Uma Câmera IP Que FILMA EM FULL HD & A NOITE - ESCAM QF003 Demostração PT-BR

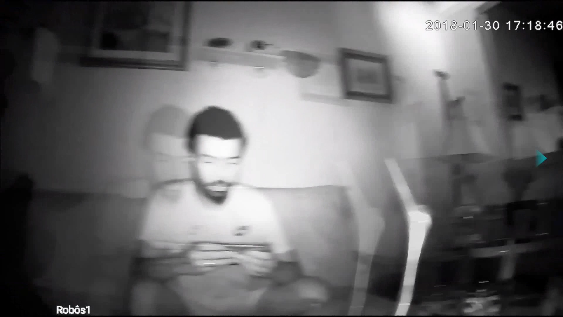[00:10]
Olha, hoje eu tô aqui pra mostrar pra vocês uma câmera de segurança IP Isso mesmo, uma câmera que filma no escuro,
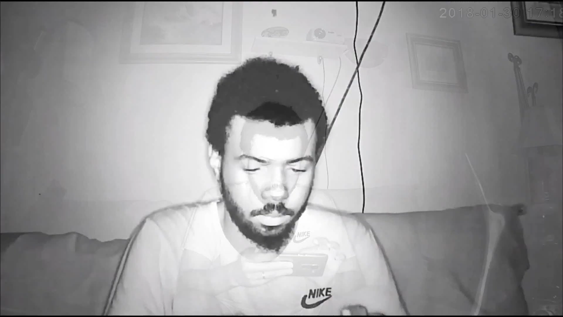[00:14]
uma câmera que filma em Full HD Uma câmera que você coloca aí pra você filmar, pra você monitorar qualquer lugar aí que você deseja, tá ligado?
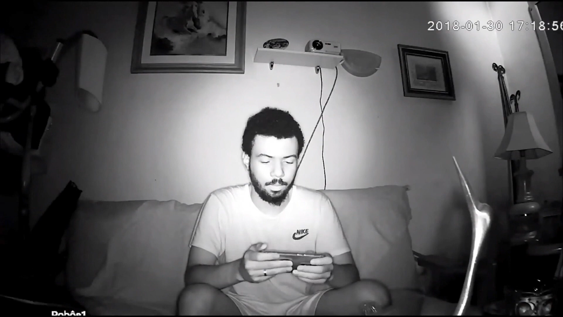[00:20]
Ela filma em qualquer ângulo que você quiser, muito legal, muito legal Você consegue controlar essa câmera pelo celular, isso mesmo, pelo celular,
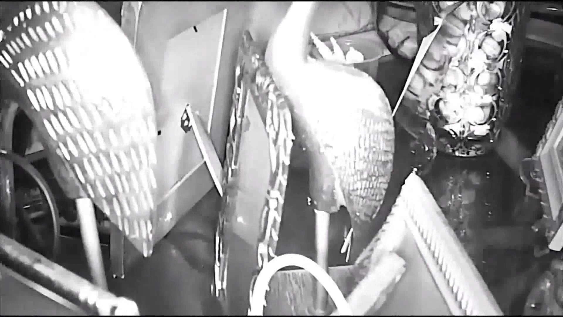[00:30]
de qualquer lugar que você tiver Só você tá conectado numa rede Wi-Fi ou de alguma internet, tá ligado?
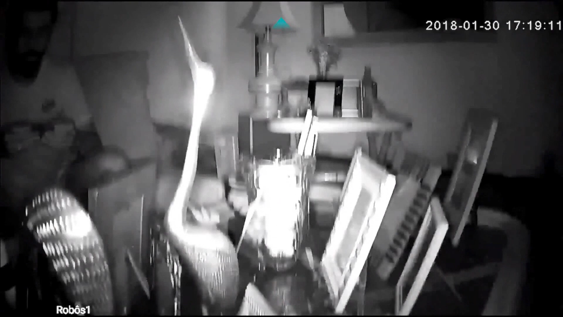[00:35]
Dados móveis Qualquer lugar aí, você consegue tá monitorando uma câmera que filma em Full HD no escuro Essa câmera filma no escuro, quando eu vi eu não acreditei, pelo preço que ela tá apresentando Poxa,
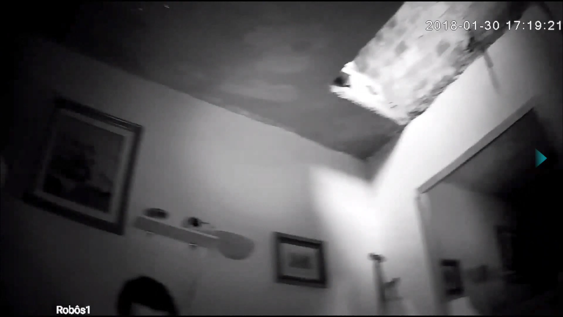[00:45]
é bem legal, bem barato,
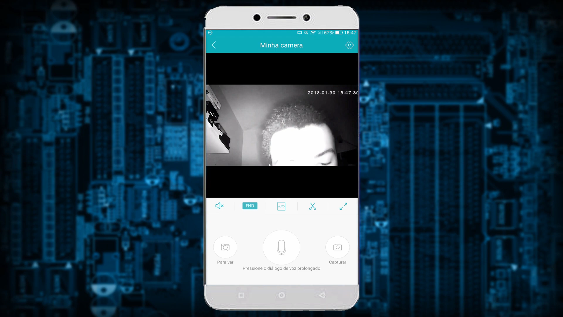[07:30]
ó Como vocês tão podendo ver Se liga só Tá tudo escuro Tá tudo escuro, ó Olha a minha cara aí Tá tudo escuro Aqui no meu quarto tá tudo escuro E vocês tão podendo ver aí, ó Tô controlando a câmera aqui ainda Controlando ela
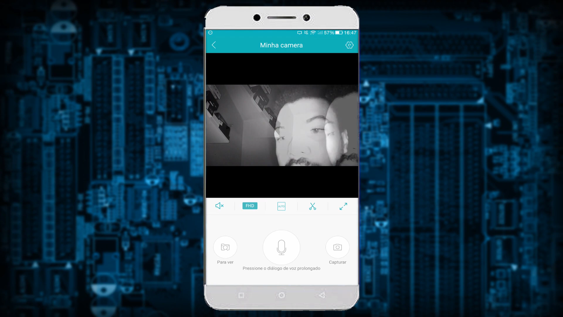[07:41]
aqui ainda Como vocês tão podendo ver E tá tudo escuro Tudo escuro Deixa eu virar ela E perfeito, ó Perfeito Capturando o escuro aí Como vocês tão podendo ver Qualidade bem legal Qualidade muito boa mesmo
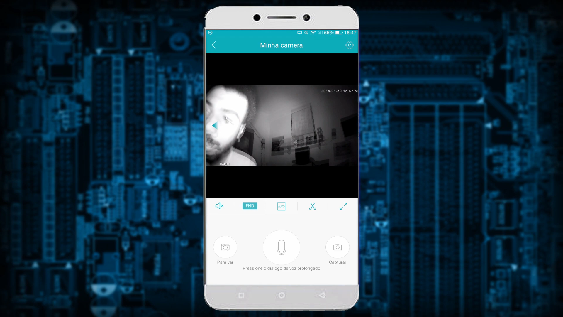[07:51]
Muito boa Muito boa a qualidade Consegue dar zoom,
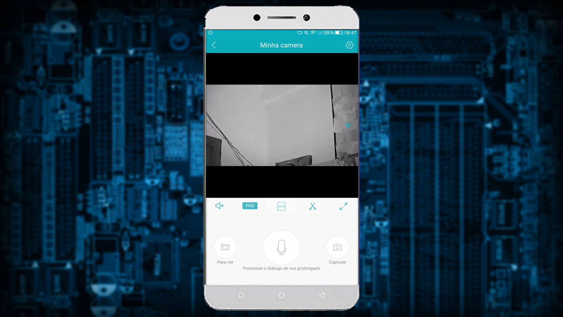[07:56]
ó Perfeitamente lá, ó Ó Bem legal,
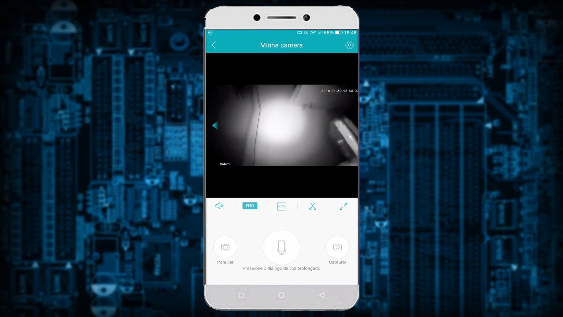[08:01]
bem legal Bem legal Tudo escuro Lembrando que tá tudo escuro Não tem uma luz aqui No meu quarto Tudo escuro Tudo escuro
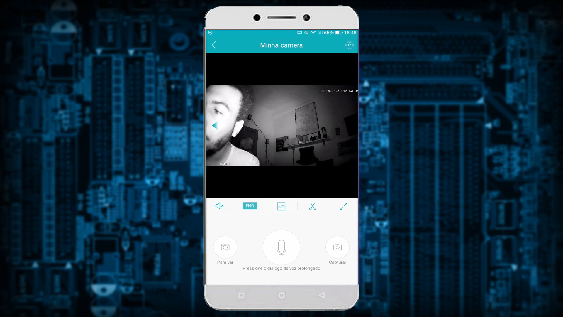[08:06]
O sensor infravermelho dele É bem legal Bem legal E show de bola Por enquanto eu vou ficar aqui no escuro Para estar mostrando
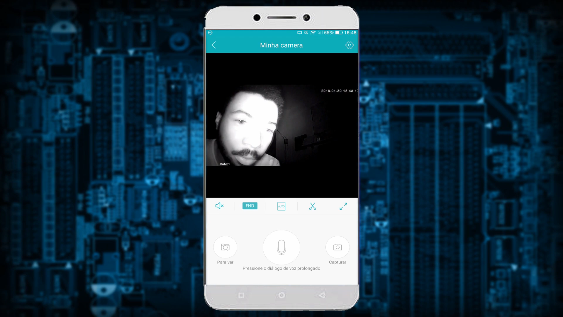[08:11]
pra vocês Mais ou menos aqui Aqui nas configurações Vocês têm algumas opções aqui Configurações básicas Vocês conseguem estar configurando Várias coisas aqui nessa câmera É o idioma do dispositivo Vou deixar em inglês aqui Mas vocês podem botar em português Vocês,